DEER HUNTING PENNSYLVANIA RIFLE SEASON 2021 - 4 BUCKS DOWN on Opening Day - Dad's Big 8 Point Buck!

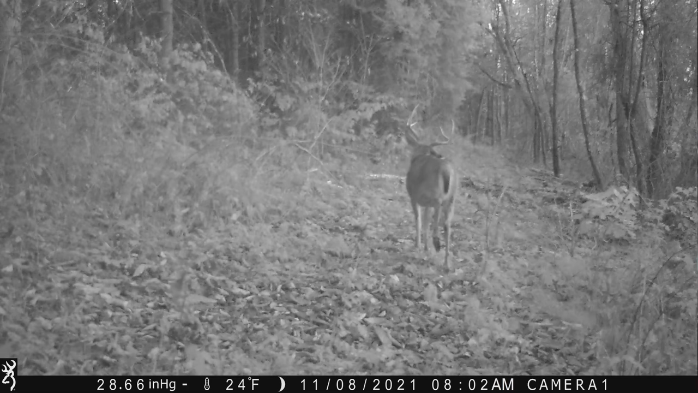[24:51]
But notice here in this picture, as the deer's walking away, notice the deer's right ear. Um, it's like laying, laying down. It's kind of hanging down. And it doesn't really stick out and is that noticeable at the moment. Until you go back to last year's photos. And here, check out this buck.